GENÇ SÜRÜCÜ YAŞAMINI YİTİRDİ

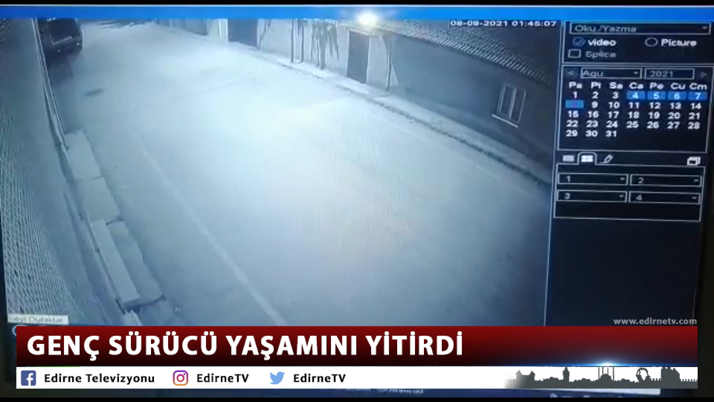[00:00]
Edirne'nin Yıldırım semtinde meydana gelen trafik kazasında 18 yaşındaki motosiklet sürücüsü yaşamını yitirdi. Yanındaki arkadaşı da yaralandı. Kaza anı sokaktaki güvenlik kamerasına yansıdı. Kaza dün gece saat 2 sularında Yıldırım mahallesi Kızılmescit sokakla Polisoğlu sokağın kesiştiği noktada meydana geldi. Emir Özölmez'in kullandığı motosiklet aynı istikametten gelen bir otomobille çarpışması sonucu park halindeki kamyonete çarptı.